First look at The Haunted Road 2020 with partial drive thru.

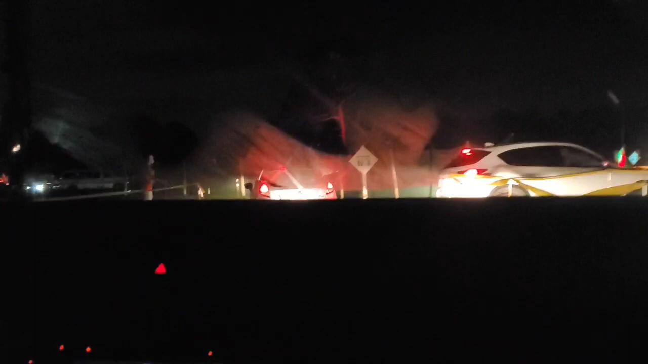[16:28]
this looks like the figure eight it feels like the figure eight if you've ever been to the bithelow races this is kind of what it feels like
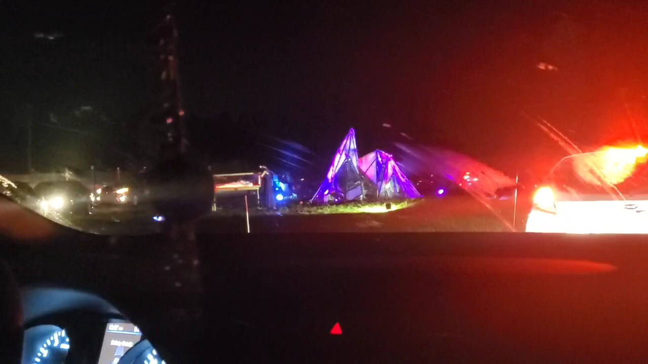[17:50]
so that was the first scene that we could not see because they parked us behind it unfortunately we have no idea what happened we have no idea what happened we have no idea what's supposed to be happening um it looks like we're coming up on to the second scene now we had to turn our car completely off so we couldn't even hear anything um the car ahead of us had their volume up so we could hear a little bit but it was very rushed as far as like the hearing goes um our car